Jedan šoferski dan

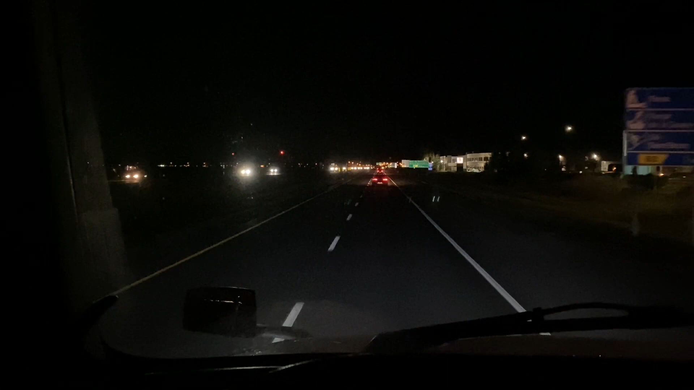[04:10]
Temperatura je -2. Malo -2, malo -1. Skakutava neka temperatura. Skakuće, gore dole. Nema gužve, nema vozila, nedjelja je. Milina za vozit. Trenutno je 15 do 7. Sad razmišljam da li da stanem na ovaj truck stop, da si uzmem kafu ili da ne stanem.
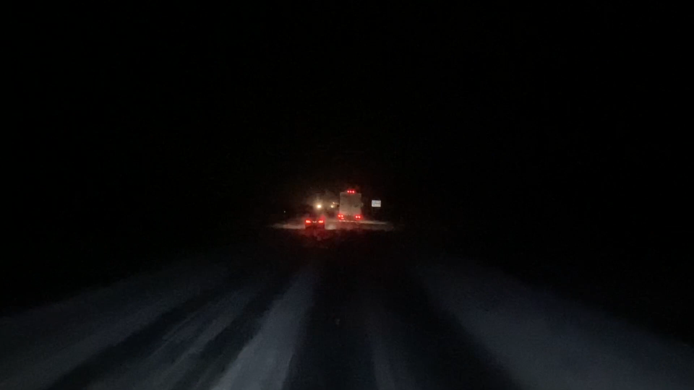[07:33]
Cesta čista bila i sat vremena sam vozio po lijepom vremenu i evo gledajte sad ovo. Evo da vam upalim dugačka svjetla da vidite. Baš pada, vidite. Ne smijem dugačka zato što je ovaj ispred mene.
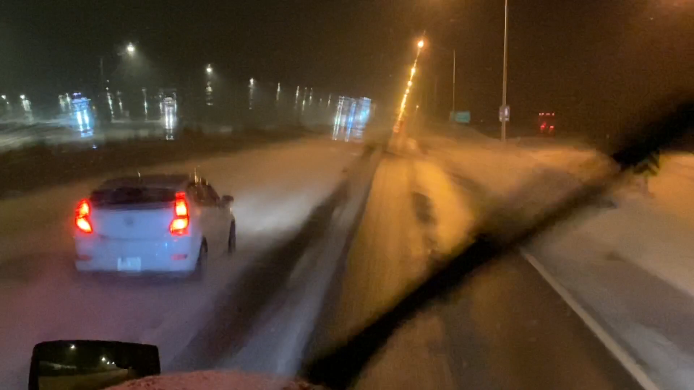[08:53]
Pojačava snijeg, utišava, pojačava, utišava. Ne znam šta me čeka ispred. Guys, izgleda je nedjelja rezervisana za snijeg.
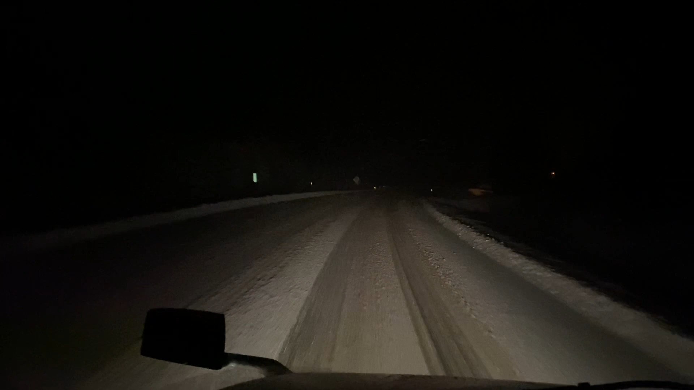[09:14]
Ovo je treća nedjelja za redom da pada snijeg. Ali prvi put da ne pada onaj mokri ne volim. Od svih ovih mećava i snijegova, onaj mokri je najgori. Sad cipi ovaj sitni. Onako malo sukast, minus 3 je, nigde nikog, vidite, čak ni grtalice ne idu, ono, ima još snijega na putu, gdje koju vidiš. Nedelja je, nema šta. Ovdje je malo klizavo u krivinama.
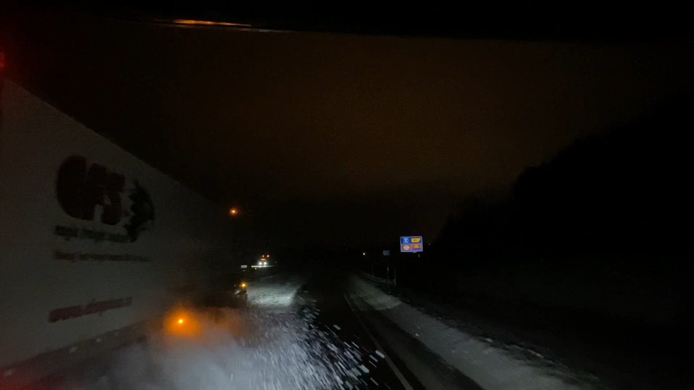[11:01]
Vidite. Evo što baca snijeg. Aj, juj. Ode on. Evo, ja 90 vozim. Vidite kakvi ludaka imate. Mislim, možda ovdje se i može voziti sad 100, 105, nemam pojma, ali ne, ja ne volim da vozim kad ima snijega, ne volim da vozim pun gas.
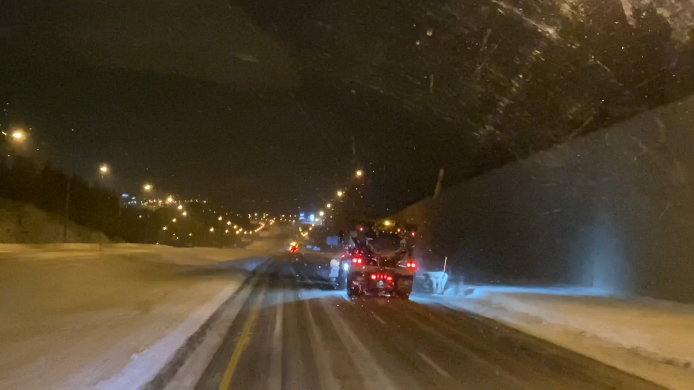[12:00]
Nema baš puno grtalica, ali evo, ovdje su dve. Vidite, jedna čisti desnu stranu, a ona tamo druga levu. Ali šta mi se sviđa ovdje, vidite kako se one razmaknu, tako da ih možete proći. Ko neće, može da vozi iza. Ali, na primjer, autoput 401,
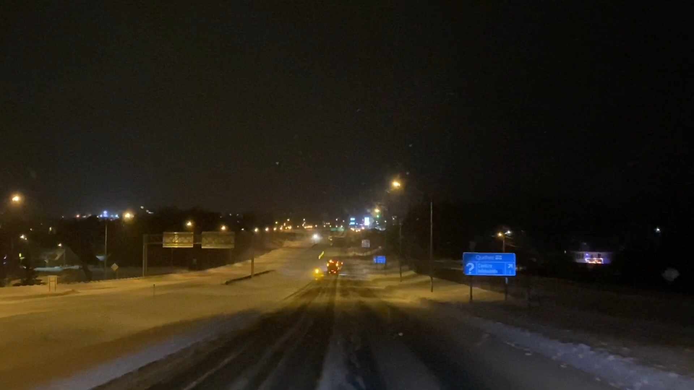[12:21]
tamo baš spoje se i 20 ka isto. Znači, spoje se skroz i ne daju ti da provođeš. A dok ovdje, na primjer, na 85-ici i sad kad uđem u New Brunswick, uvijek ovako stoje. Tako da ono dozvoljavaju, ko hoće nek prođe, baš nije briga, a ko hoće možda vozi iza. Jer opet iza grtalice je mnogo, mnogo sigurnije, sigurno nego ako ideš ovako.
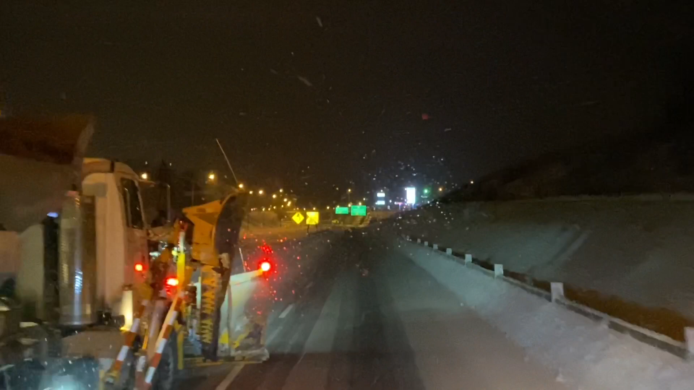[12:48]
Iako ovo nije sad toliko baš opasno, ovaj snijeg je suv, nije mokar, tako da nije klisko. Ali eto, ima i grtalica, iako je nedelja, ponoć i 19 minuta je sad već.
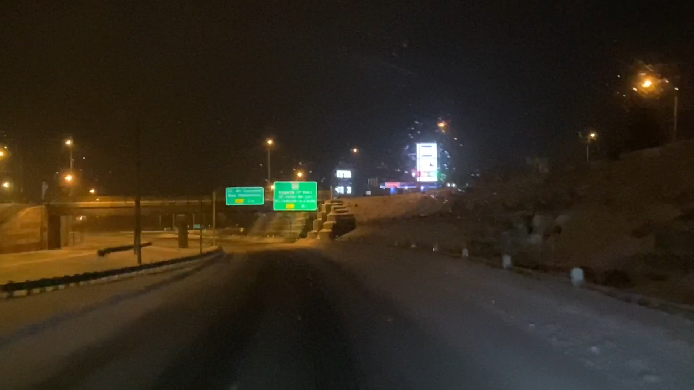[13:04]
Evo, ovdje sam na ovaj exit 14, tu ima mali neki truck stop, to nije truck stop pumpa, tu sam prošli put spavao, ali sad sam okej za voziti. Znači, 14 exit, još 14 km do granice. Evo me, u New Brunswicku sam, u Edmundstonu. Ovdje je, Boga mi, dobro rokalo.
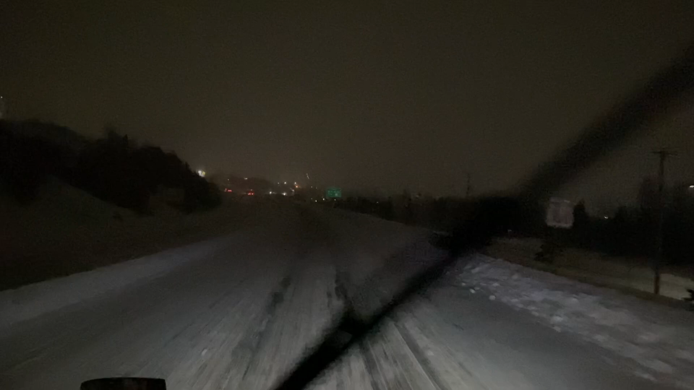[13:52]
Sreća je danas što je ovaj snijeg nije mokar, nego je suv, tako da nije toliki problem za voziti. Ja nisam baš težak, evo vidite, idu i sa druge strane dve grtalice.